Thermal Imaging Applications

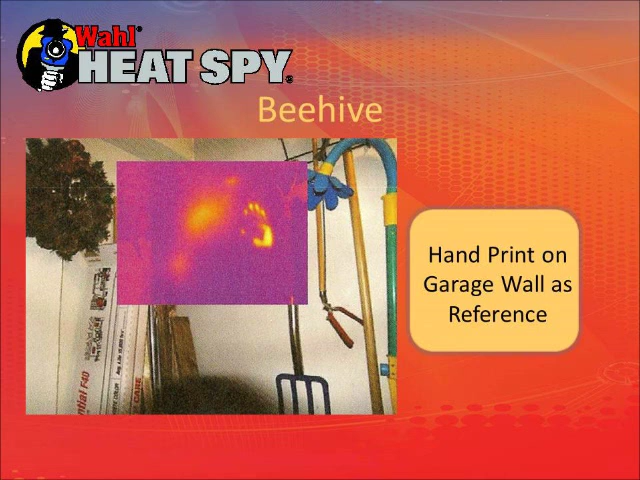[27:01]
They have to generate heat to hatch their eggs and the person who took this picture put their hand print on the wall as a reference point and the hand print will stay there for a couple of minutes. A lot of people are using these things for product development and also increase a lot reliability of products. You can find hotspots in the products that you're building and take care of before you actually go into production. We just sold thermal imaging cameras to Sirius XM radio for development of their printed circuit boards. They were looking for individual components, heat versus other components on the board.
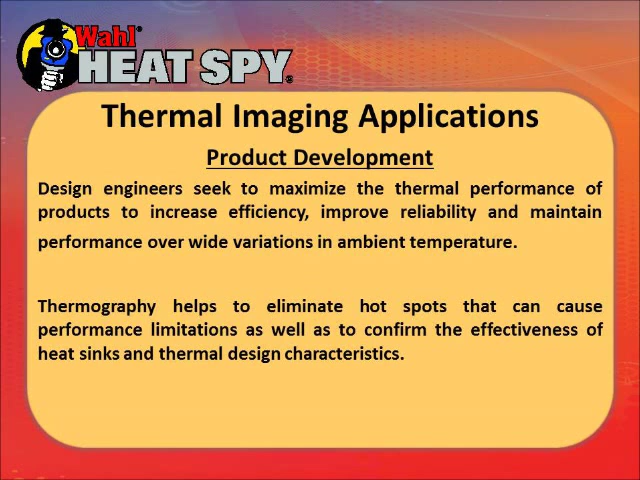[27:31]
And here's a circuit board that some developments going on, some pictures from that.
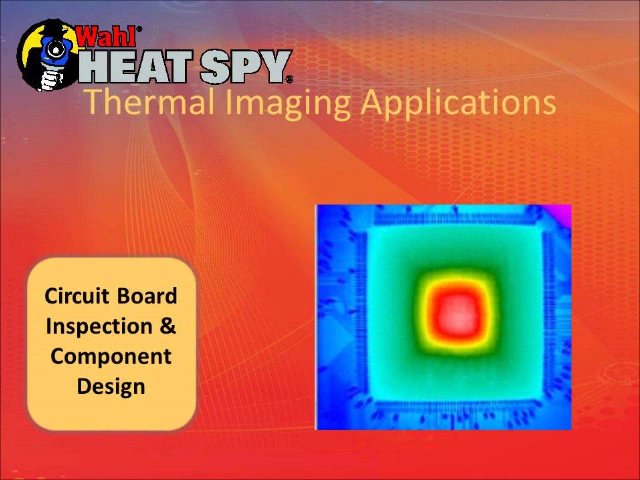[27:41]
This is a resistance heating element. You want to make sure that you get a good even current flow across it so that the heating is even.
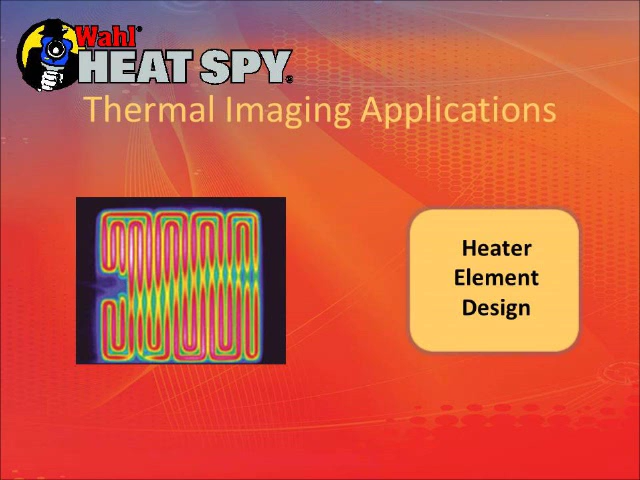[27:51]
This is a couple of buildings on a utility training site in Spokane, Washington. There are gas turbines there and it appears that
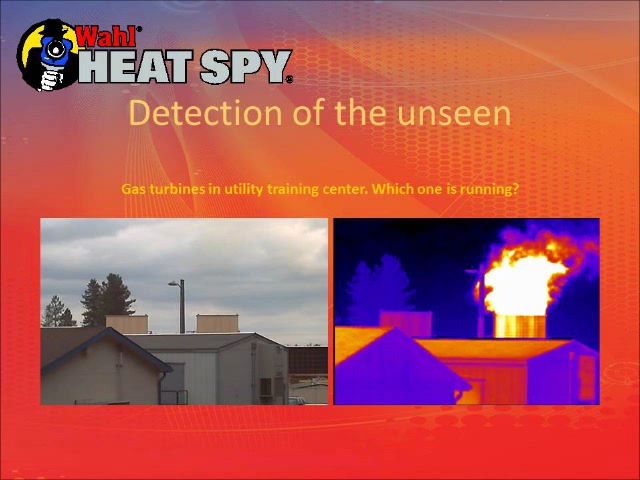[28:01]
there's nothing happening but when you take a thermal image of it you can see one is running and one is not. This is an interesting picture. I took it at a show I did in Modesto, California where we were outside in a big tent. This is in the lower part you will see some white spots. Those are the heads of people in the room. But this is the side of the tent wall, the inside of the wall. The camera will only see the image of the surface, the wall does not see through it.
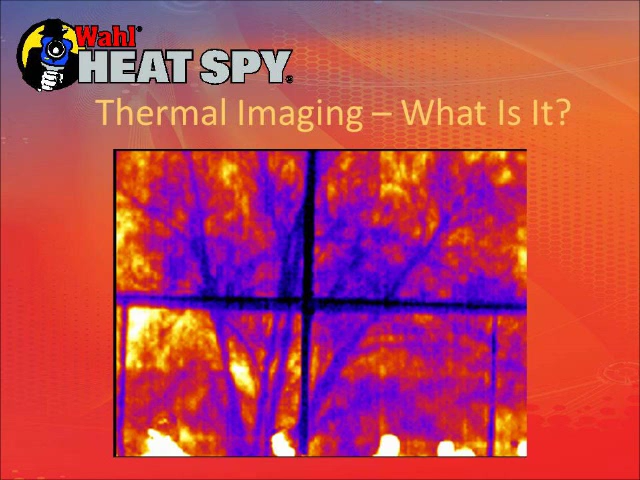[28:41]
But there is a tree on the other side that's blocking the sunlight so you see the cooling effect of the trees image on the tent wall itself. So thermal imaging applications continue to expand. People find all kinds of new things to use them on. So thermal imaging is a solution looking for a temperature problem. There's all kinds of other issues out there. We get not so many anymore.